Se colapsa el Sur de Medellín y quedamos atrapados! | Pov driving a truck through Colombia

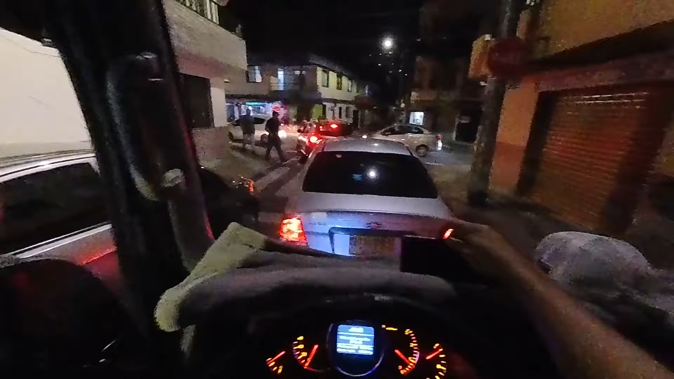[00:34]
Son prácticamente las 7 y 13 de la noche y eso ya nos complica absolutamente todo. O sea, ya mejor dicho, no vale la pena. Entonces estamos aquí atrancados desde hace como 3 horas.
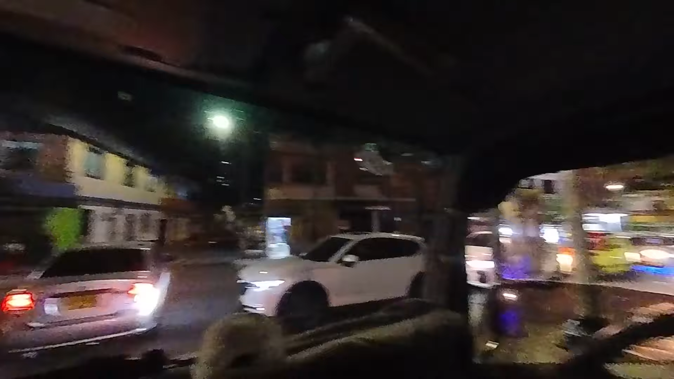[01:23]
O sea, mejor dicho, eso, por donde usted lo mire, está un caos. Ah, este parcero nos dio paso.
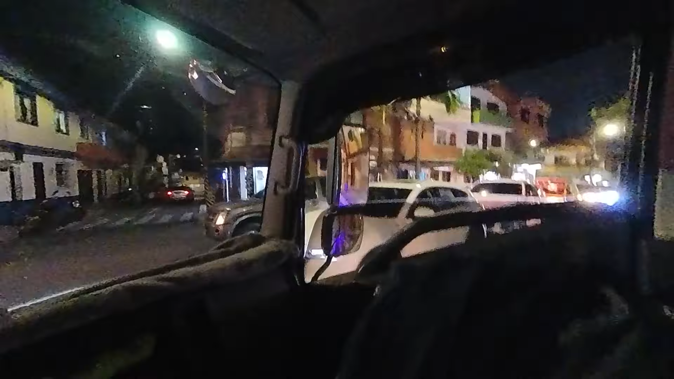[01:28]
¡Gracias! Ante todo, la cordialidad. Y vea, si ven, ¿quién diría? Muchas veces los carros bonitos a uno no le dan paso y este sí fue más buena gente. Ahí nos colaboraron. ¿Qué es que? Ay, vea. Voy a grabar aquí este tramito, pues, saliendo. Ustedes que les gusta verlo uno maniobrar. Aquí vamos, es en pura primera. Y ahorita el chicharrón es la salida, porque aquí hay otro pare. Para los que sean de aquí en Medellín, saben que es el lugar.
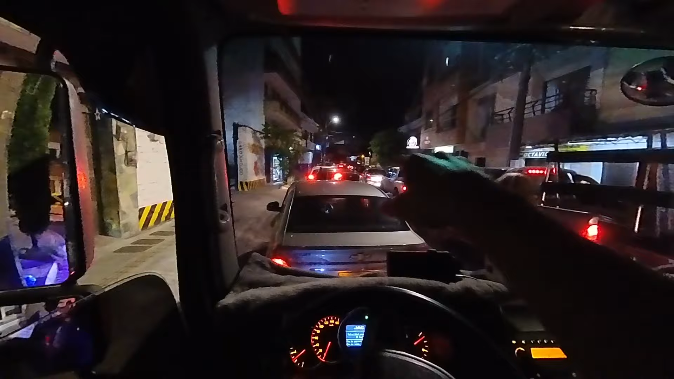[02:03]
Esto es la avenida, esto es hacia Itagüí. Los que viven en el sur conocen. Esto es hacia Itagüí. Aquí el chicharrón es que como aquí hay un pare y esta vía mantiene muy congestionada, la gente no le gusta dar casi, no les gusta dar casi paso. Porque para colmo, o sea, no es en sí que no les gusta tampoco. El hecho es que cuando dan paso se frena mucho acá, porque aquí hay un semáforo a mano izquierda.
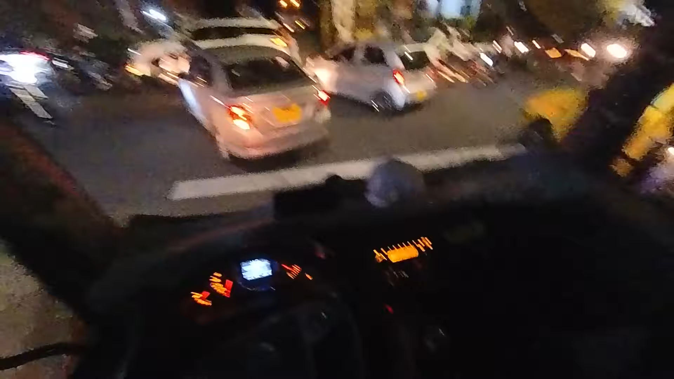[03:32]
Vamos a prender las luces, pues, porque aquí para que den paso es más bien complicado. Entonces, vea, lo que toca hacer, si no nos da. No, este man ya no aceleró. Aquí toca atravesarse, pero más bien complicado. Vamos a ver. Ya prendimos la regleta, vamos a ver si toca prender la exploradora.
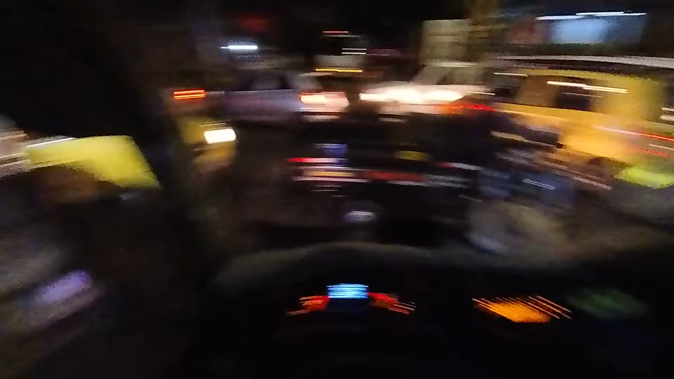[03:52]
No, está frenado el todo. Este man se abrilló allí. Pues puso estacionarias. ¿Por qué era?
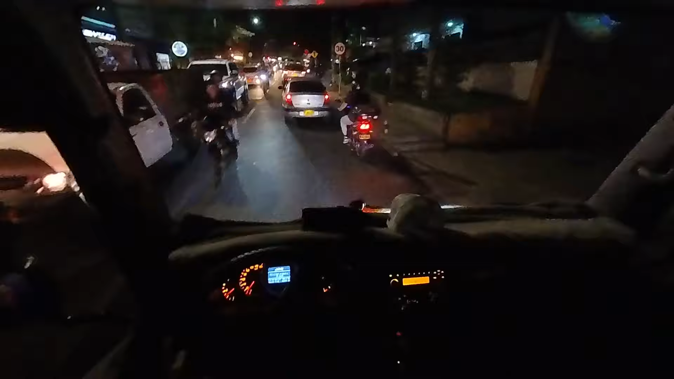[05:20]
Cuidado con las motos. O mejor dicho, aquí toca ir así, vea. ¿Quieren escuchar la corneta? No cabemos. Damos las gracias y a ver qué vamos para arriba.
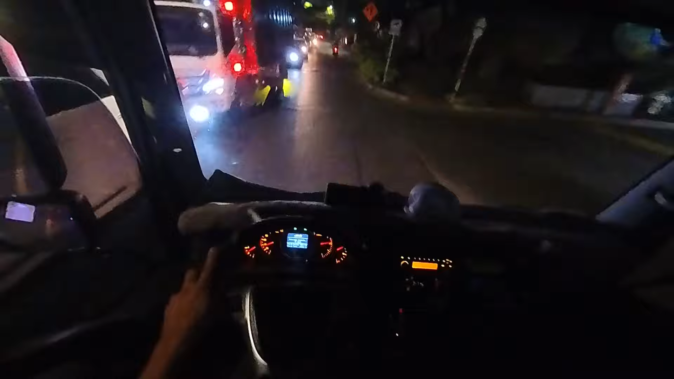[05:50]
Uy, que nos comemos ese hueco y ese taxi. Ay, ay, ay, ay, ay, ay. Bueno, voy a ver cómo está grabando eso, porque capaz yo así iba haciendo escándalo y ustedes no están viendo nada, esperen.
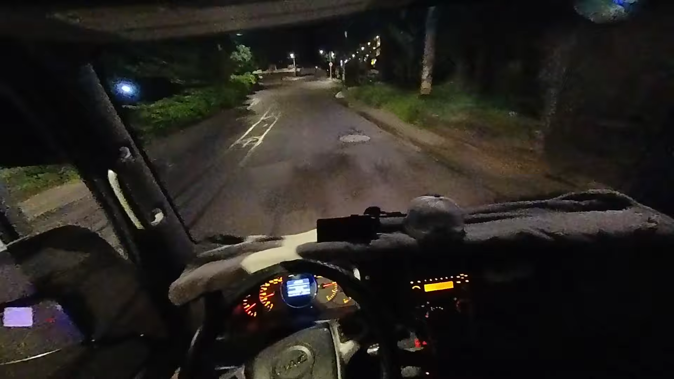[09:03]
Como yo tengo que frenar en seco para poder darle la vía que él lleva, porque es que él la lleva.
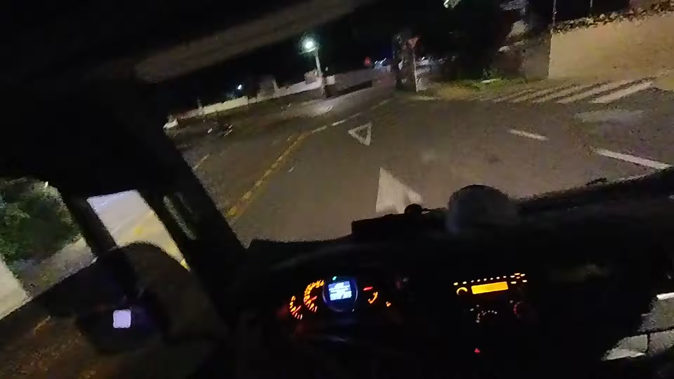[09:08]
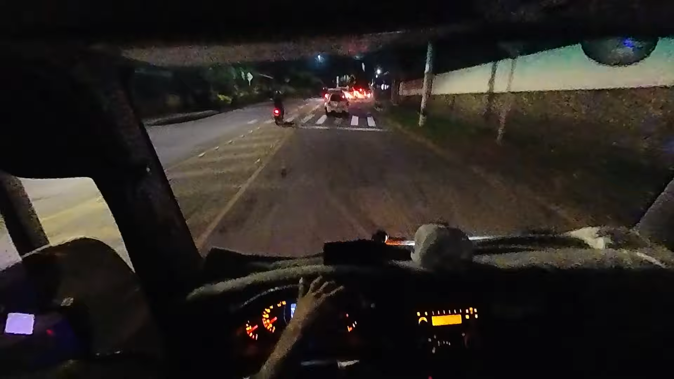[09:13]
Ay, ay, ay, ay, ay, ay, ay, ay, chi. Tengo que frenar del todo y al frenar del todo, evidentemente el que venga detrás, si viene muy pegado, viene enchimbado, va a ser a pa. Entonces eso es lo que pasa. Ya de pronto que uno se le va ahí, se le desenerva y ahí me le pegué, pero bueno, eso no pasó nada, ya. Aquí se forma otro taco, porque allí viene otro semáforo. Entonces, parceros, yo creo que este cortico videito ensayando este nuevo ángulo lo vamos a dejar hasta acá.